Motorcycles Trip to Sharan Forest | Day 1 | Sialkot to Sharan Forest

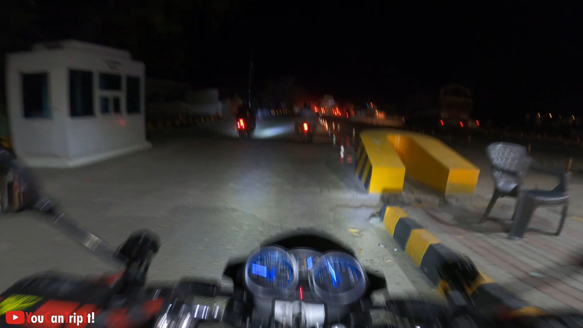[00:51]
खारियाँ पहुंच गए जी हम, अब खारियाँ में टी ब्रेक करेंगे
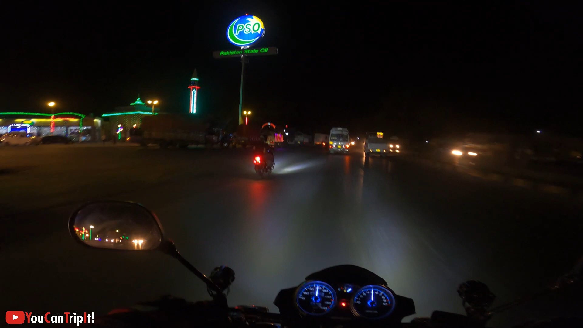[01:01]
और इंशाल्लाह फिर यहां से आगे की जान मूव करेंगे।